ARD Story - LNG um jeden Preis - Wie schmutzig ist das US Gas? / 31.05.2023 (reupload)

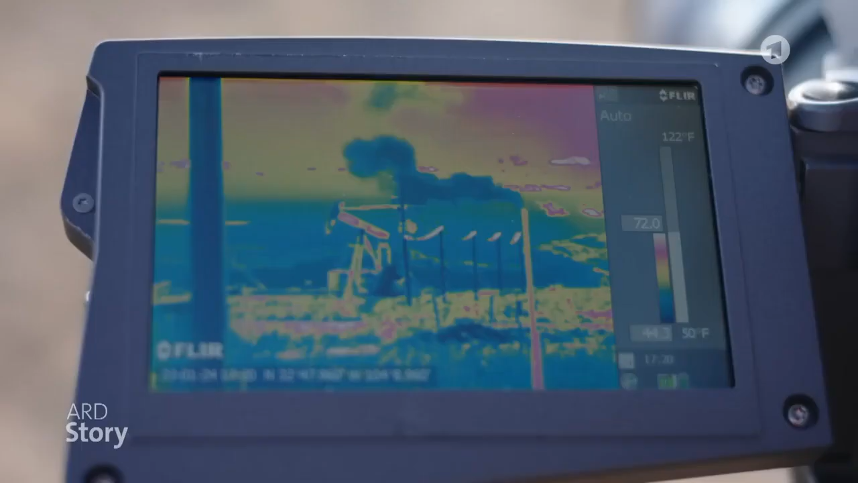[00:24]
Es gelingt uns, das zu filmen, was niemand sehen soll, das extrem klimaschädliche Methan.
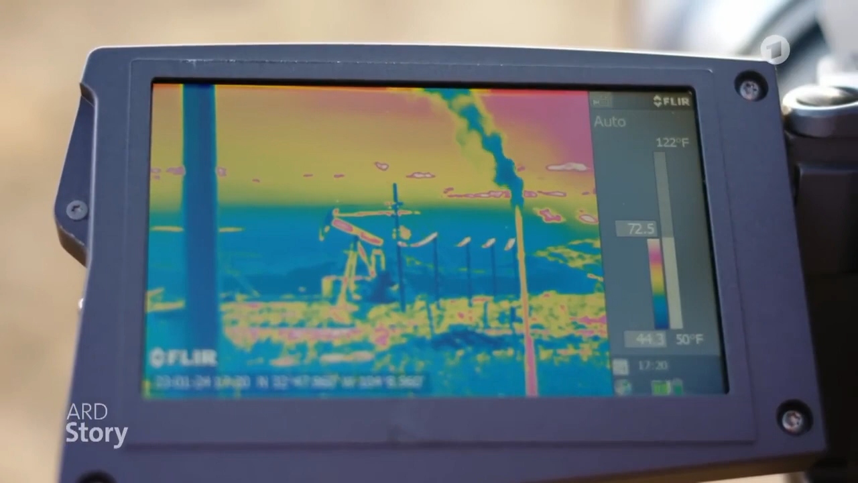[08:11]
On screen: scale top 122°F, scale bottom 50°F
Die Kamera bestätigt seine Vermutung. Methan.
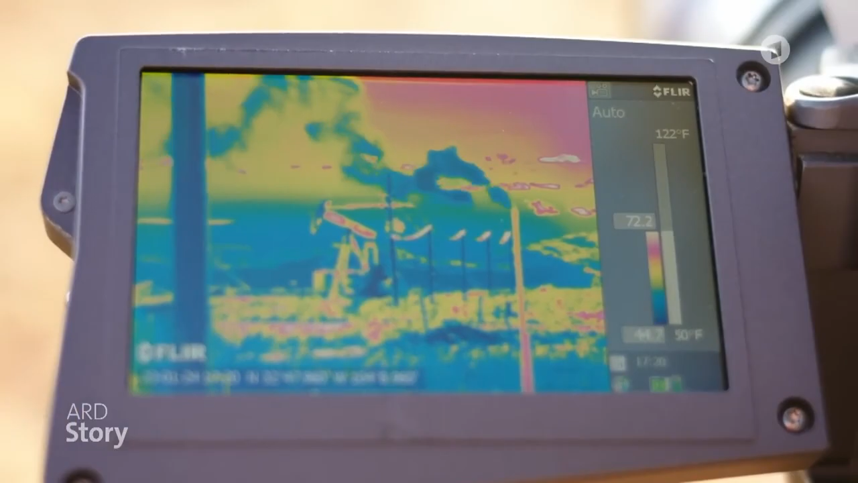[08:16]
On screen: scale top 122°F, scale bottom 50°F
Überall stinkt es wie auf einer Tankstelle, da auch andere giftige Gase an die Oberfläche kommen.